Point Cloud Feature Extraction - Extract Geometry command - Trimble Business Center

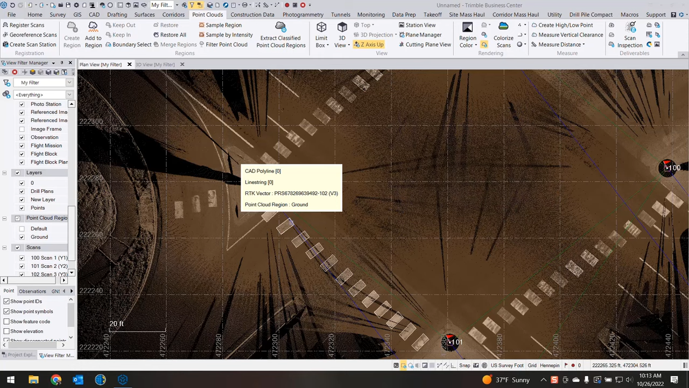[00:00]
Everyone this is Dylan with Frontier Precision and in today's Tech Talk I'm going to show you a new tool found in version 5.80 of Trimble Business Center called Extract Geometry.
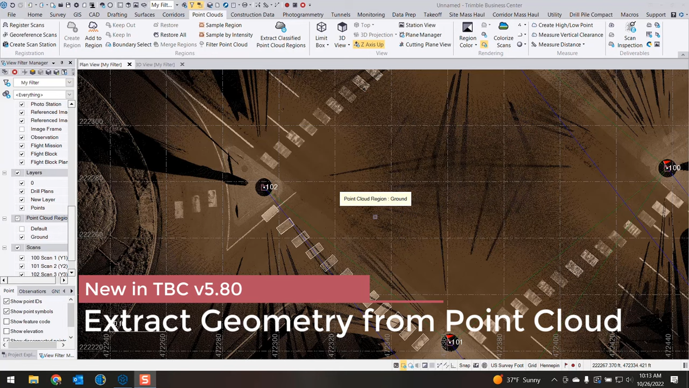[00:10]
So this is a scanning tool for extracting common geometries in your point cloud. So you can see I have this crosswalk here I want to
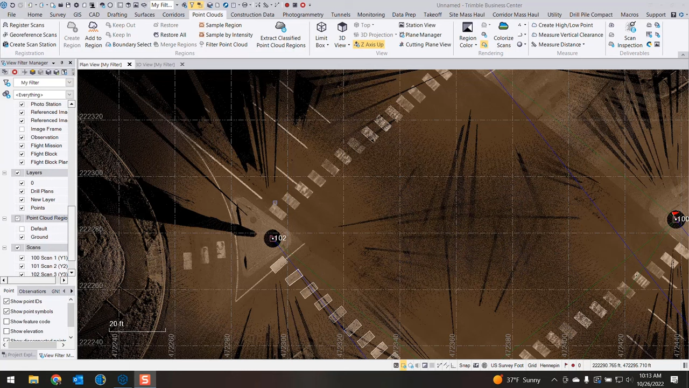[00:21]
extract each one of those rectangles as quick and efficiently as I can. I've gone ahead and actually extracted this row of rectangles manually. You know that took probably five to ten minutes or so to do each one of those manually. I'm going to show you a technique with this new tool that will allow you to draw those much faster.
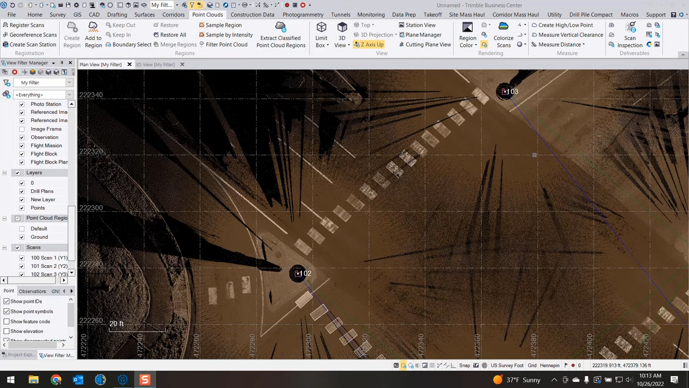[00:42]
So you could do this in 3D view or plan view.
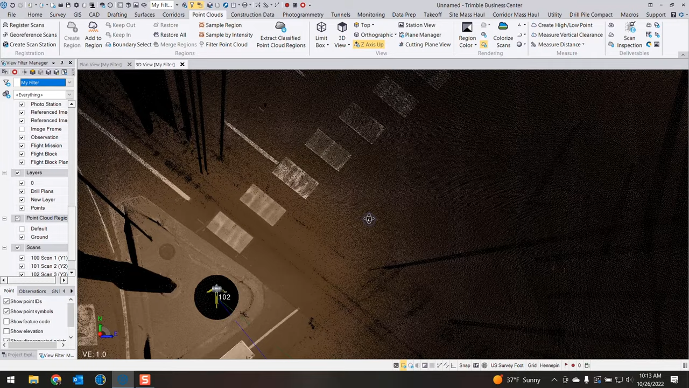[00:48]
So you can see here I have already classified my point cloud.
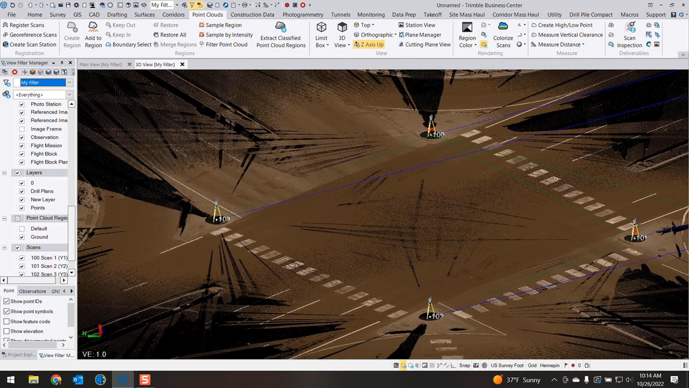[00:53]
I've removed a lot of the junk within the intersection and I'm just looking at my ground.
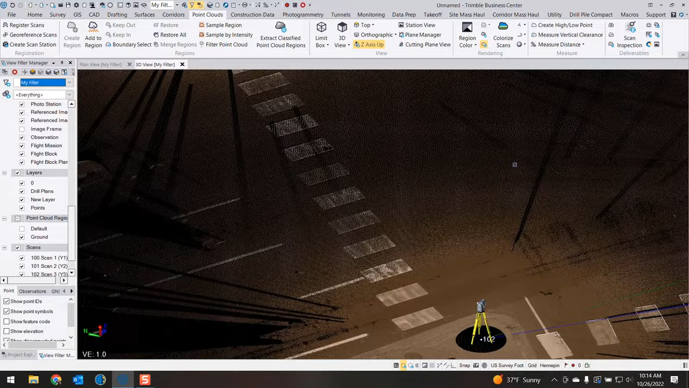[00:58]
At this moment I'm going to launch the Extract Geometry tool which is found in the deliverable section of the point cloud ribbon.
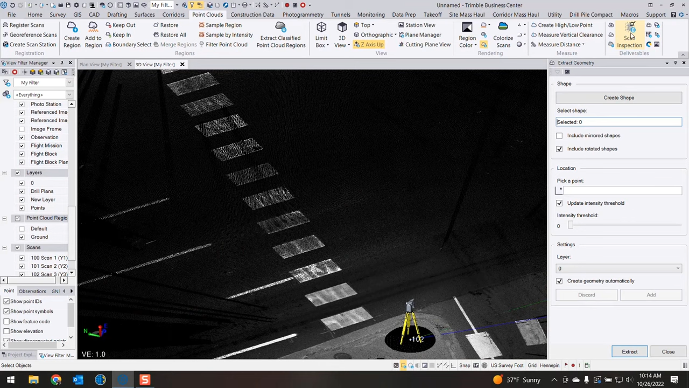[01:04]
And one thing that we need to do is set up the shape of our rectangle. Okay so you can either draw the shape
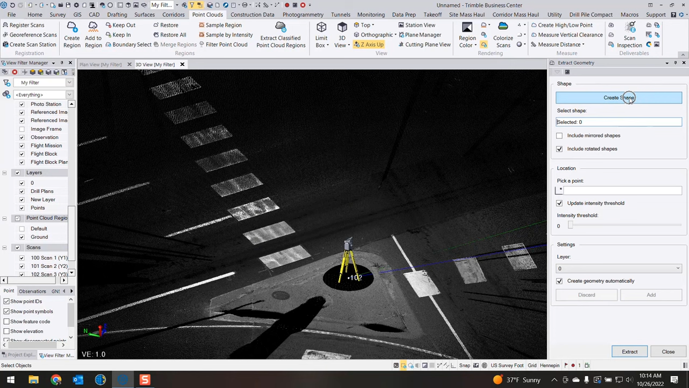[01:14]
or you can pick an existing shape in your in your TBC project.
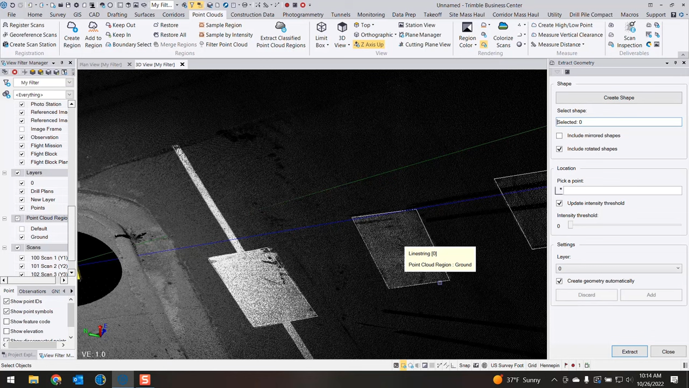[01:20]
So if we go ahead and create a shape that just launches the Create Polygon tool. You'll want to make sure that it it automatically connects the ends.
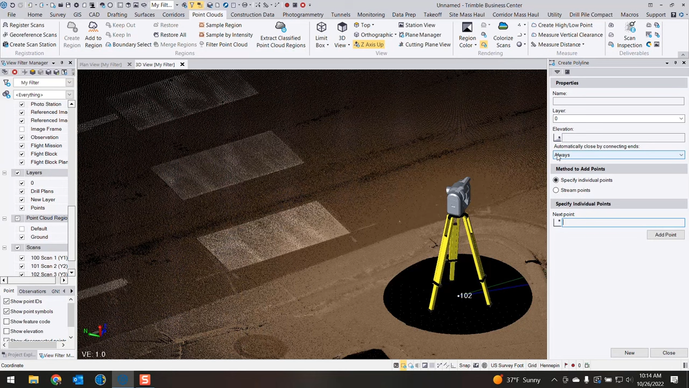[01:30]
Okay so I have it set to always here and I'll begin drawing in my shape. I'm gonna hit all four corners of my shape. If I was in plan view at the moment you'd actually be seeing that drawn in. That's just basically you know your 3D view showing an elevation of zero.
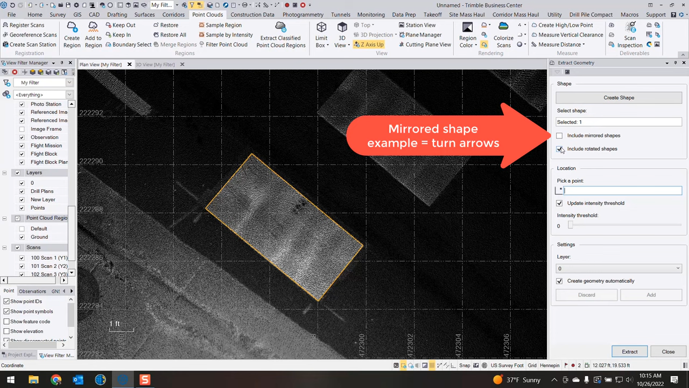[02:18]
Now we're going to pick a point on our next feature that we want to extract. So the operation is pretty simple. You're gonna pick a point and it's going to update the intensity. You can you can choose to change the intensity threshold at times you might need to do that. Then you can put the shapes on a specific layer and you can choose to create the geometry automatically. This is basically to allow you a QA QC add or discard option.
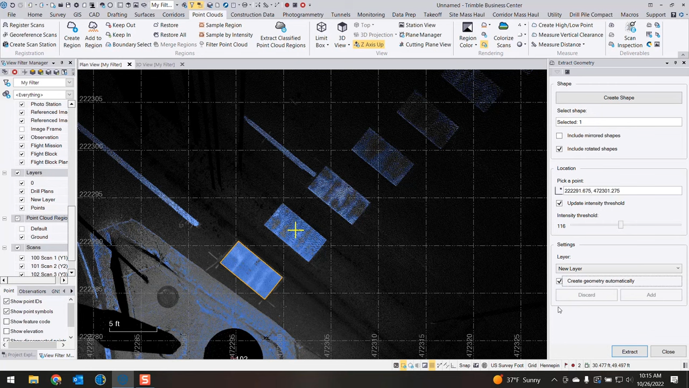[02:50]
We're gonna create them automatically here. So the last thing I need to do is hit extract. You'll see the shape drawn in there.
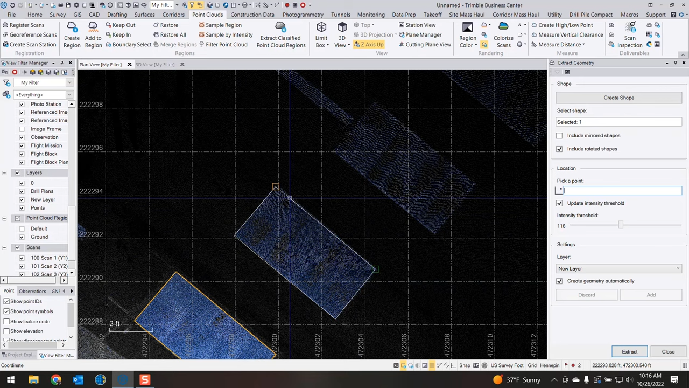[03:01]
Then I can go on to the next one. So I'm just gonna click on the next. Hit extract. Go to the next. Extract. You can see I can do this pretty pretty quickly.
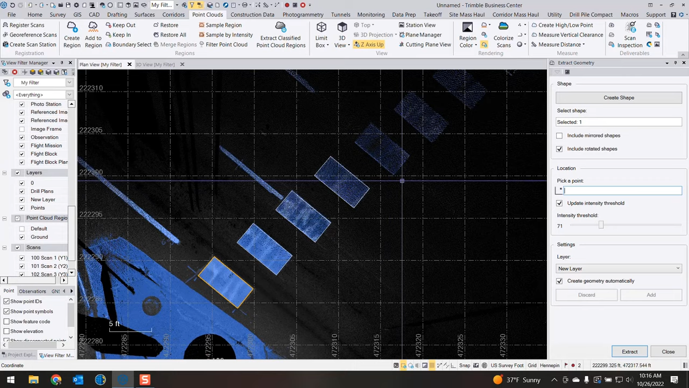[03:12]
Rather than hitting the extract button you can just go ahead and hit the enter button on your keyboard. I'm just gonna go ahead and draw each of these next shapes in.
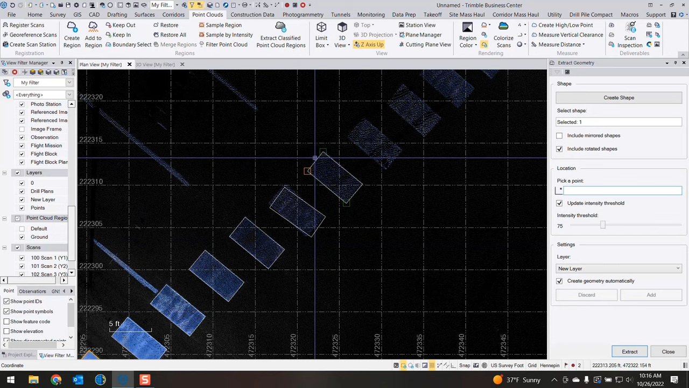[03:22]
Actually let's back up. You see this shape wasn't drawn perfectly. I'm gonna hit control Z to undo and let's just try picking on a different point on that rectangle.
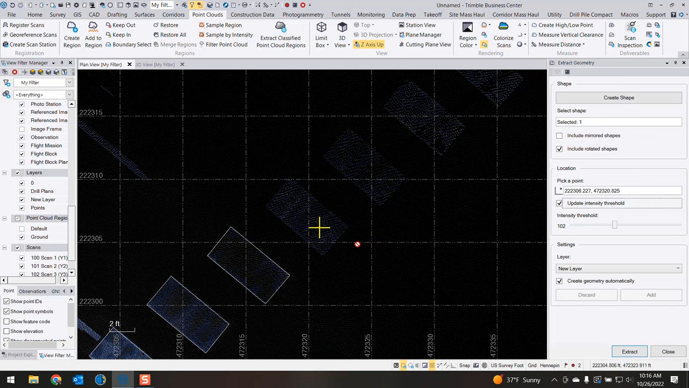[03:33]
Hitting enter and that might tweak it just enough to adjust the rotation of that shape.
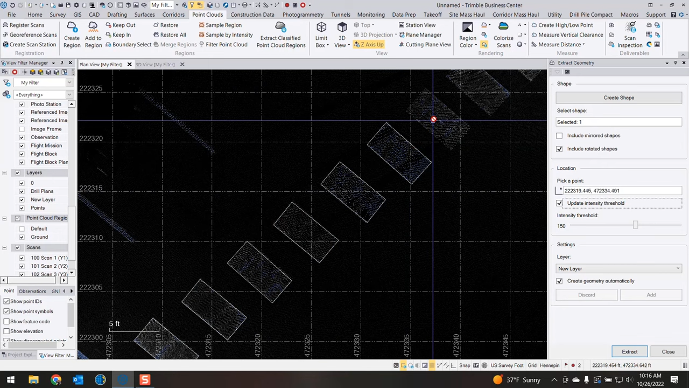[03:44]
Let's finish up this crosswalk. And this is definitely a lot faster than drawing each one of these in annually.
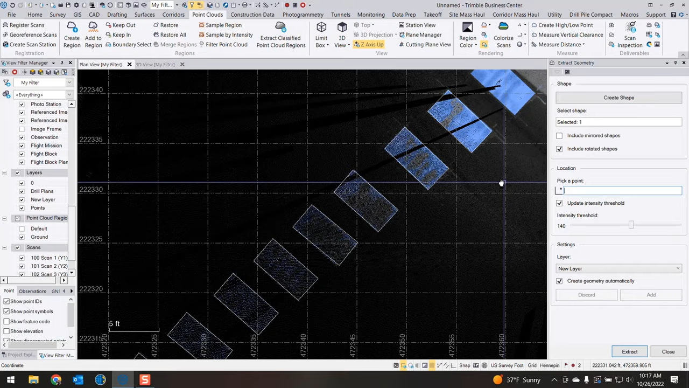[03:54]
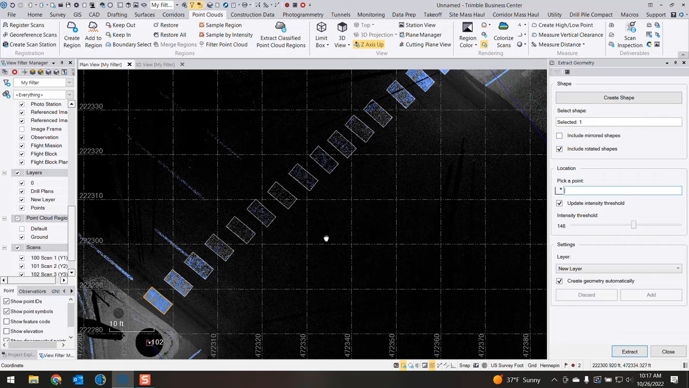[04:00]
So I have all of my rectangles drawn. I'll switch over to 3D view so you can see what that looks like in 3D.
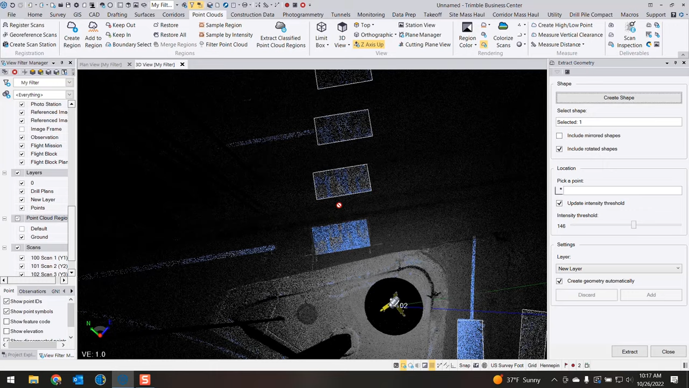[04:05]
So each one of those rectangles was drawn and essentially draped to the point cloud.
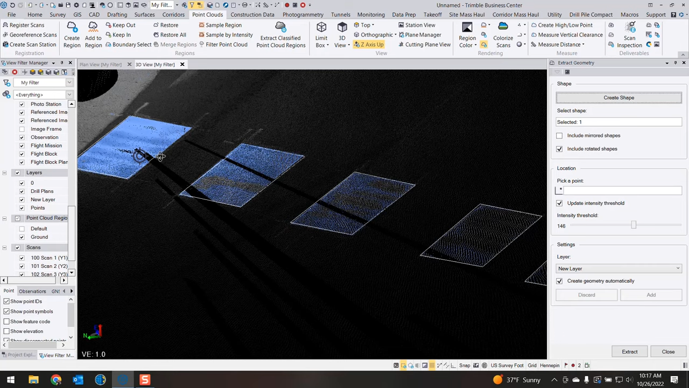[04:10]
So they are at true elevation.
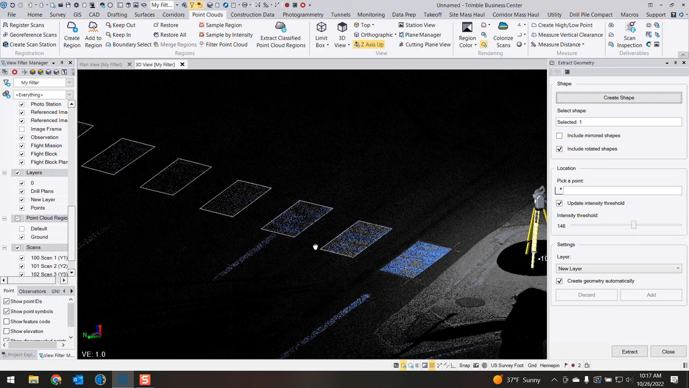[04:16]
The only one that is not at this moment is this one here which was drawn with a polyline at zero elevation.
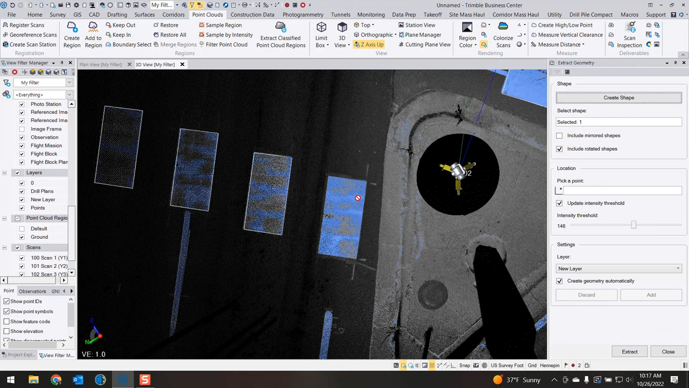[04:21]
So if I want to draw that one in here I'll just click in my pick a point box, click on the rectangle, hit extract, and there we have it drawn in in 3D.
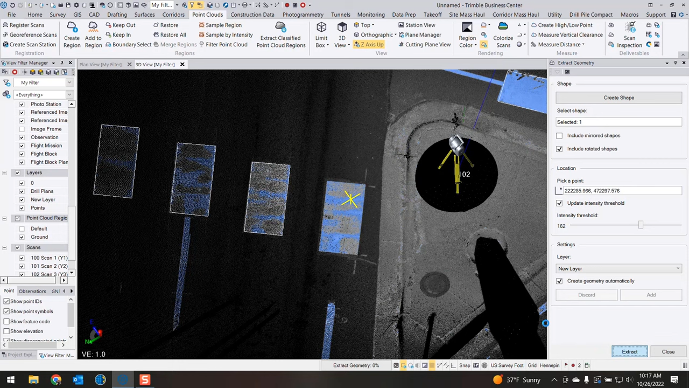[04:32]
So that's the workflow with the new extract geometry tool.
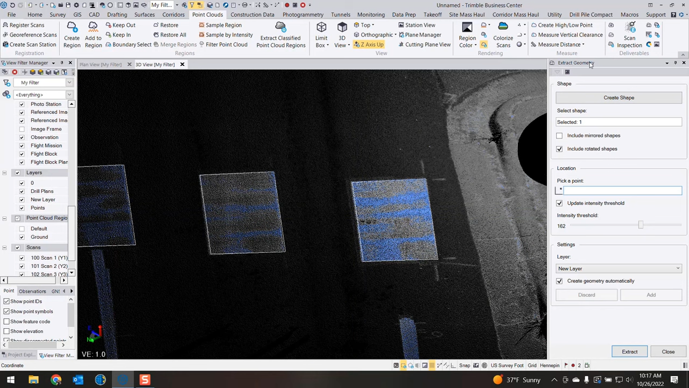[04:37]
Of course you can use that for other purposes but essentially just trying to define
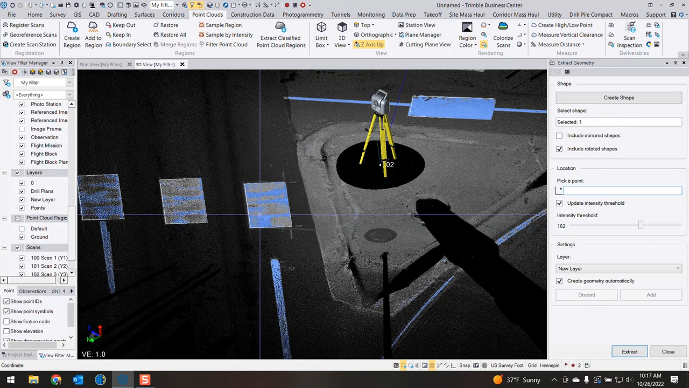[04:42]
specific shapes of objects with a certain intensity to be able to draw in